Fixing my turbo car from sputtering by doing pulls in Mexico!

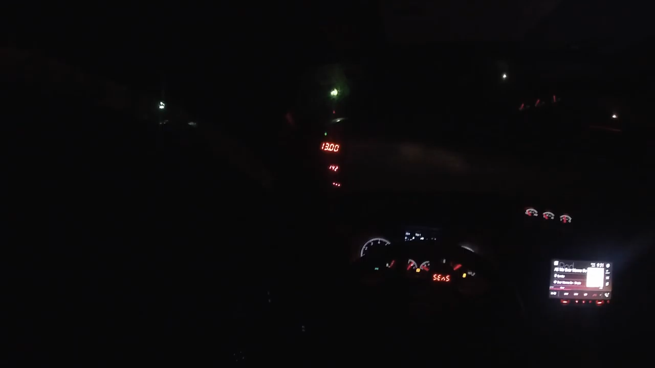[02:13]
I mean, it would dip down to, like, 10. I know my guy said it's supposed to be at, like, at 11, but I don't know, this shit boosts like fucking 19 to 21 pounds,
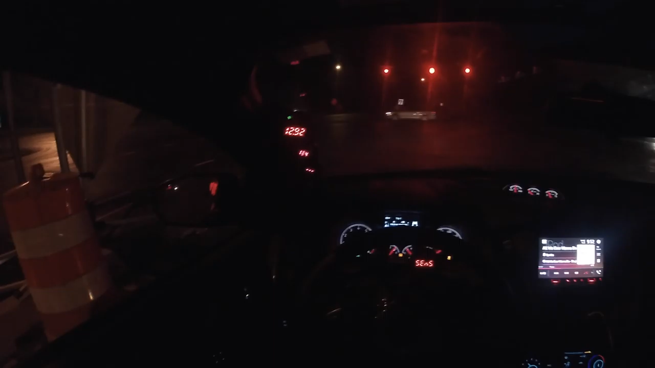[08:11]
Holy fucking shit, you could have a baby at this fucking light, bro. Let's go, let's go, let's go. Cause I'm definitely finna bust a Yui, bitch. I'm finna bust a bench, bitch. Oh shit.
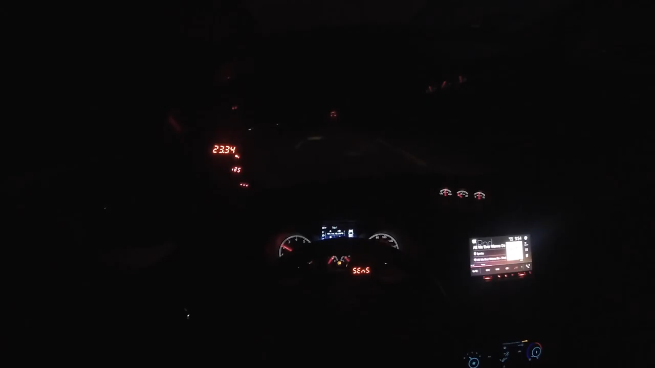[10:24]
We can see what happens. Like, I think that's a fucking school bus. I'm not trying to fucking smack that because, yikes. That's, And I'm brake boosting now, though. Like, I'm straight up brake boosting now, though.